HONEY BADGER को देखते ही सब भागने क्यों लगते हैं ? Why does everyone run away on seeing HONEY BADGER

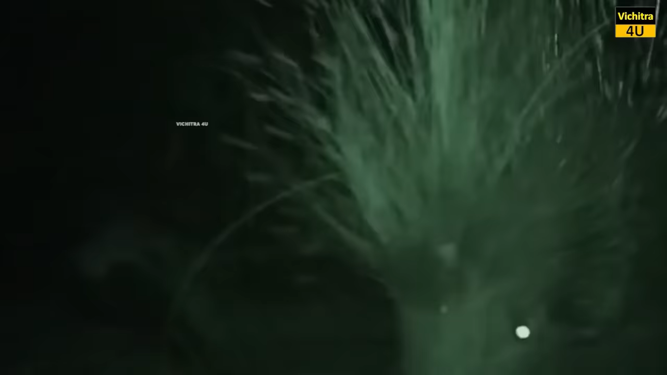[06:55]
के अंधेरे में हानी बैजर पॉर्क्यूपाइन के घुसले पर हमला
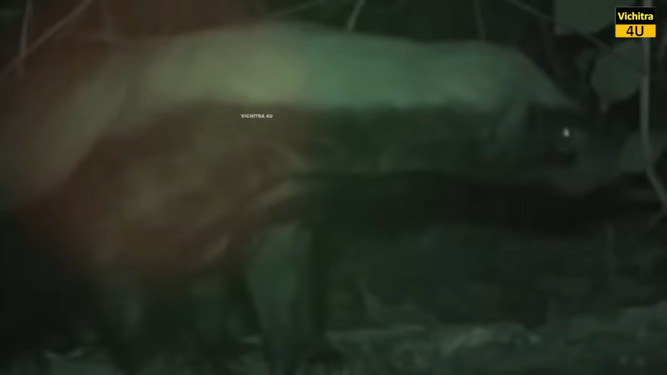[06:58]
करता है इस बात से घुसाया पॉर्क्यूपाइन इस शिकारी को भगाने के लिए अपनी
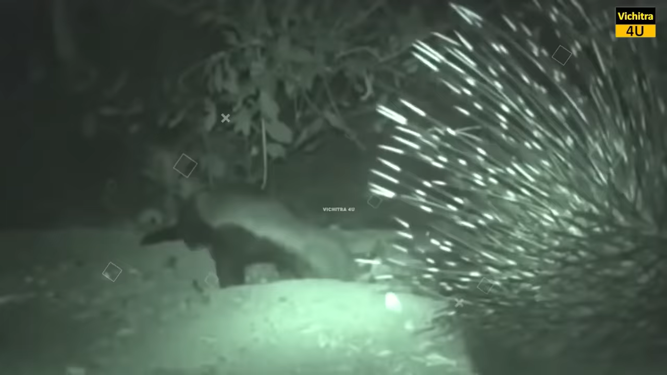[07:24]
बच्चों को अपना शिकार बना रहा है